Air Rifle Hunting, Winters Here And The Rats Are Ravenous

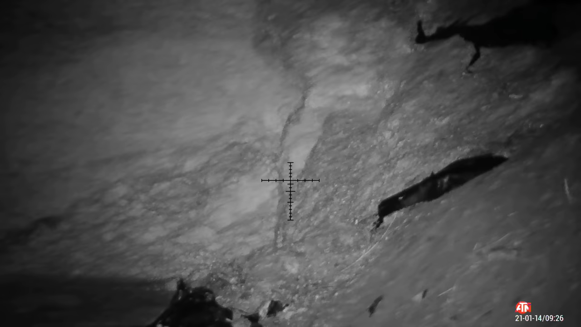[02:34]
so let's get into action i notice this rat on silage when you're shooting rats you have to be patient tracking it and it sort of disappears from sight then it pops back out a minute or two later i've got my crosshairs hovering i'm waiting for that perfect opportunity shooting rats is a lot like shooting squirrels they're both part of rodent family
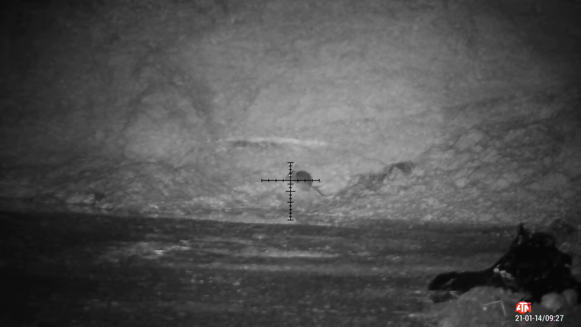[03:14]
they're very fidgety so you need to wait and get your timing right there you go it sat up presented a side on shot
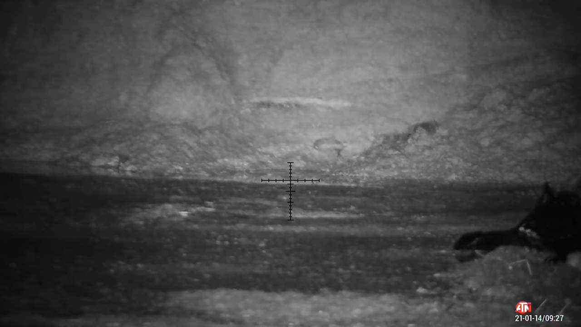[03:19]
and they were an instant lights out for that rat
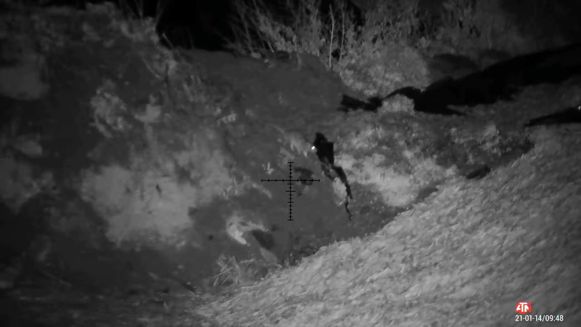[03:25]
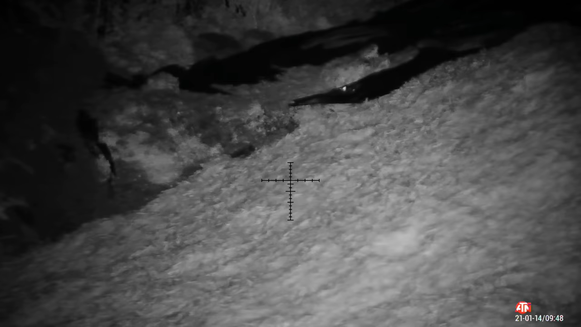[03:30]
i mentioned you have to be patient when you're right shooting you'll see a lot of that
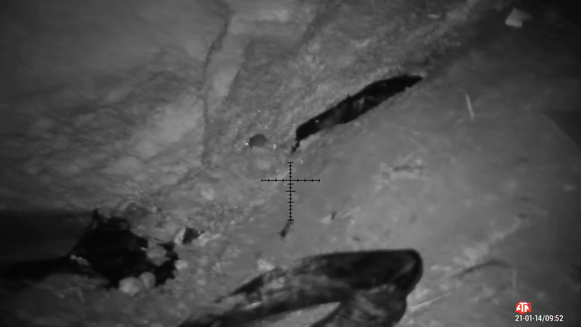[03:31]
you'll see a quick glimpse of the rat then it'll disappear best thing to do is anticipate where it's going to go
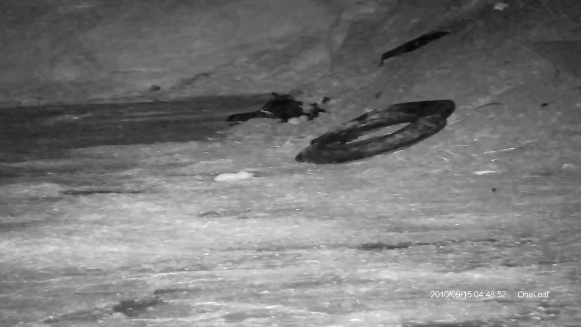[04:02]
i tried something a little bit different in this video
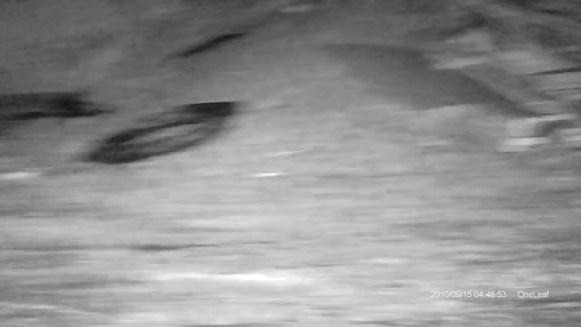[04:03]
this is mv100 from one leaf
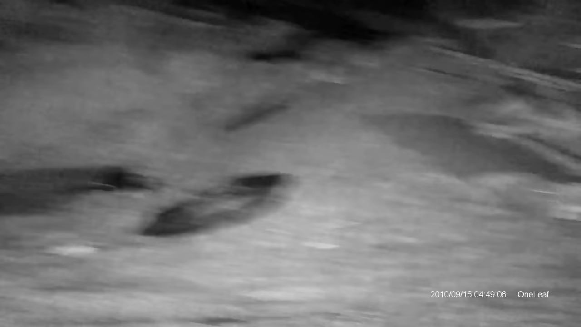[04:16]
so using handheld device i was scanning and it did pay off on probably i don't know eight or nine times i spotted a rat
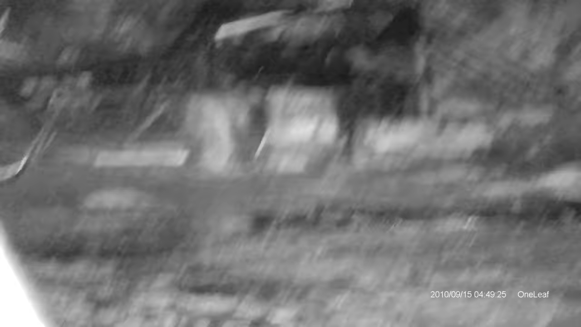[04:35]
up and it got me on quite a few rats
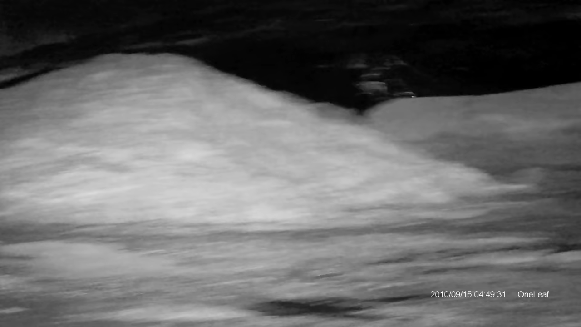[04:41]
sorry footage is a little bit jumpy but it is handheld
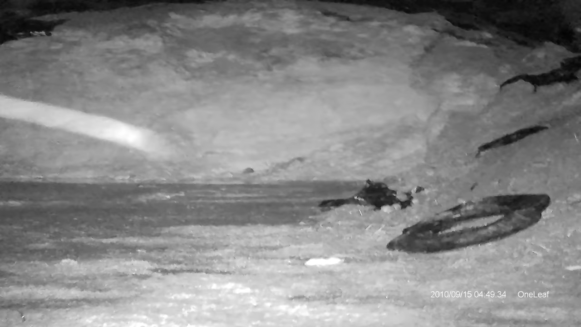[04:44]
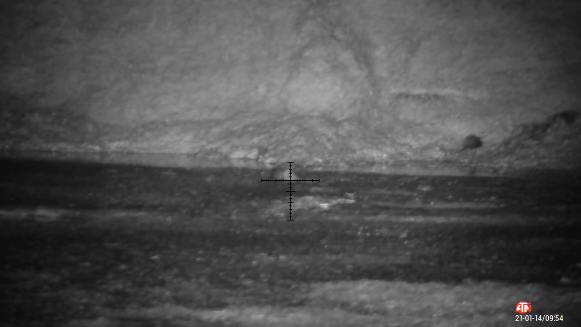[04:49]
there's another one i think you were having a drink like a mucky puddle and rather it died infection it died of lead poisoning
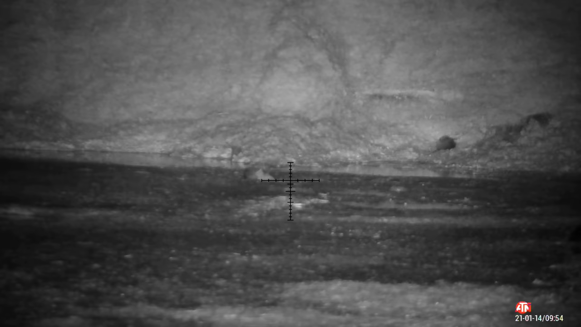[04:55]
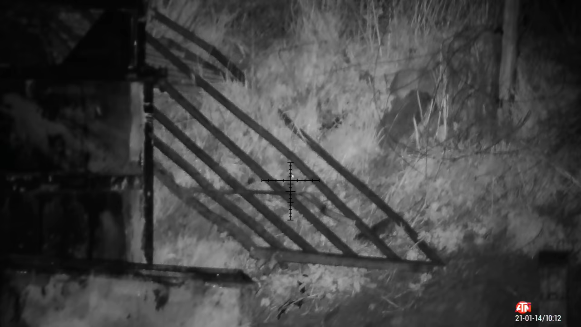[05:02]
there's another example of scanning finding your target then they're getting presented with an opportunity
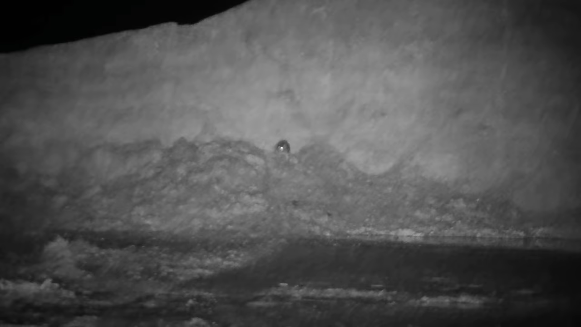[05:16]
i've been tracking this one for a minute or two
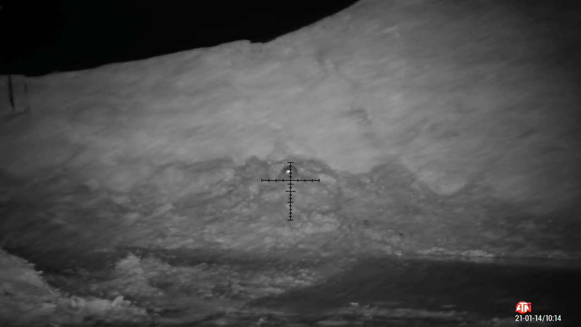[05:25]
it's feeding my edge at silage that's another nice clean head shot
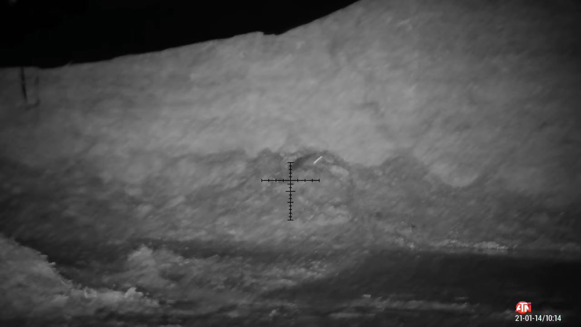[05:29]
the jumping about is normal i've mentioned it a few times it's
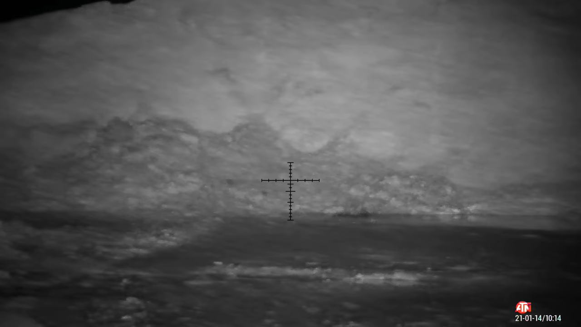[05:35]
inhibition it's just body shutting down nerves firing off it comes to rest
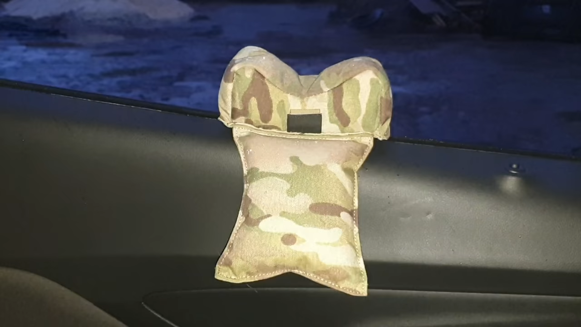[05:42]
what i do like to use is one of these shooting bag rests fits nicely down each side it it's a nice steady platform keep rifling stops it slipping and moving about here's one at close range i know it's movement
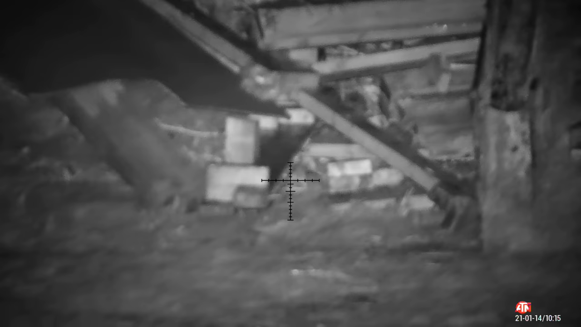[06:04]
apologies for it being slightly out of focus but you haven't got time i keep it focused for general ranges between 15 and 30 yards this is about 10 yards
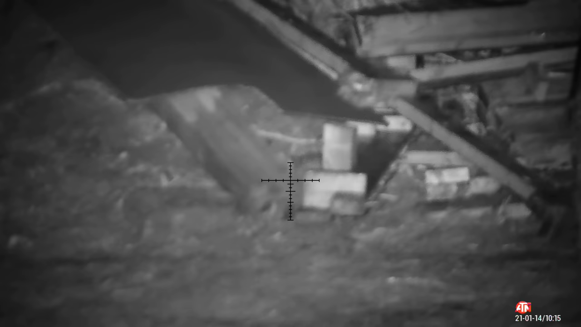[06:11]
a pellet passed straight through between eye and ear smashing cranium probably exiting through brain
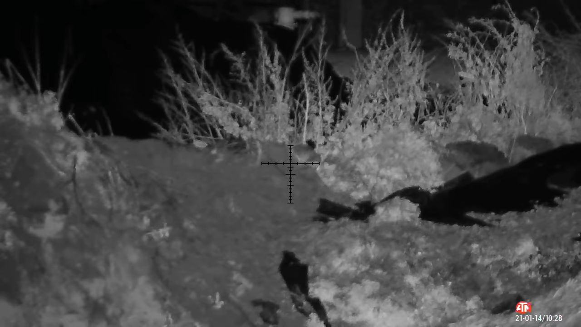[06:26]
i've noticed this rat it's about 50 yards away